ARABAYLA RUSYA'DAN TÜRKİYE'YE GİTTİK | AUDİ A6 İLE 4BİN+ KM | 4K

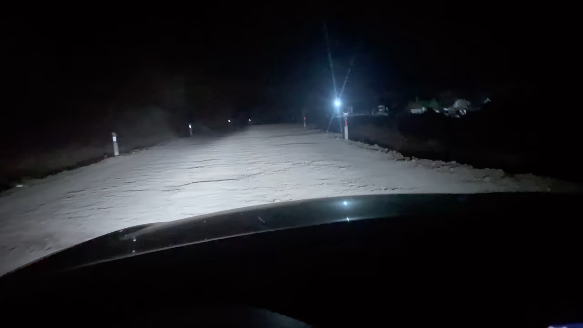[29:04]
Valla billaha böyle yol mu olur ya? Taş devrinde mi yaşıyoruz? Ulan bir değil, iki değil. Kaç yerde denk geldi? Zaten çok uzun sürüyor. 300 kilometre yolu 6 saatte gidiyoruz ya.
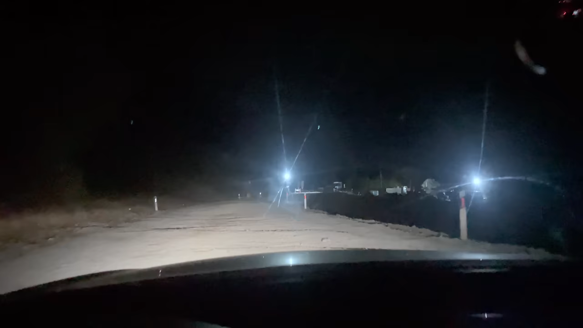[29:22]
Şuna bak.
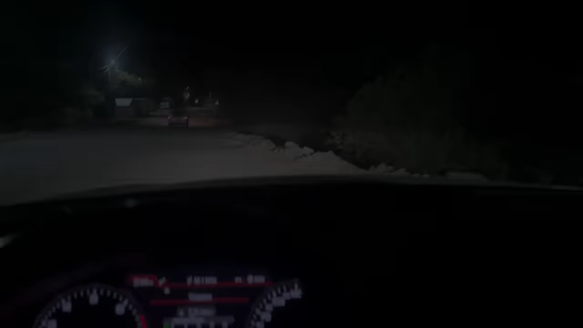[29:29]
Arkadaşlar böyle bir şey olabilir mi ya? Bir değil, iki değil. Devamlı böyle köy yolu bile değil burası ya. Devamlı lakaların içindeyiz.
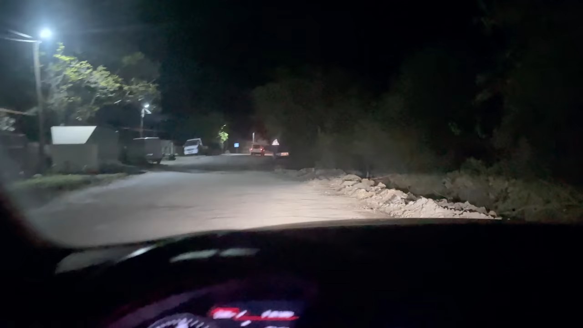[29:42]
Saat gecenin bir buçuğu hatta Gürcistan saatiyle iki buçuk. Ulan ne y olmuş ya ben?
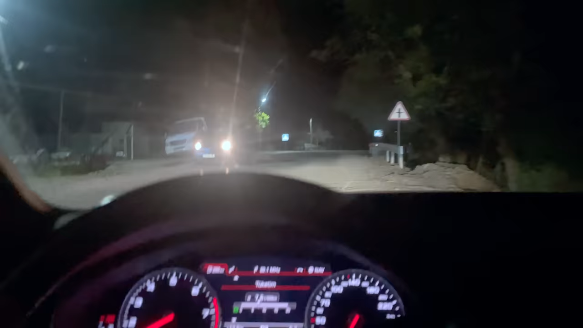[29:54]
Daha da düzeltmişlerdir yolları diye bekliyordum. daha da geriye götürmüşler ya. Şimdi böyle ilerliyoruz. Yarım kilometre sonra bir daha alaka. Al, bak. Al, bak. Bak.
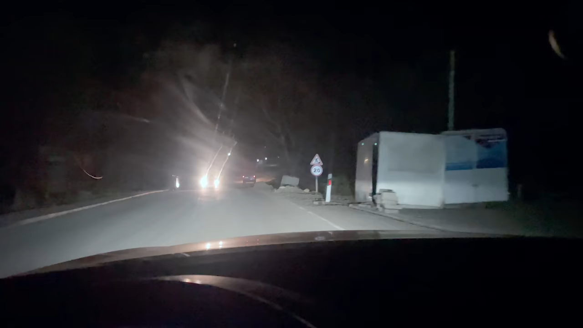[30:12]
Ulan sizin yapacağınız işe ben ya. Şuna bak. Şuna bak. Tövbe yarabbim. Kaç saatte varacağız biz? 200 kilometre yolu böyle bir günde anca gidersin ya. Uyku da tutmadı zaten.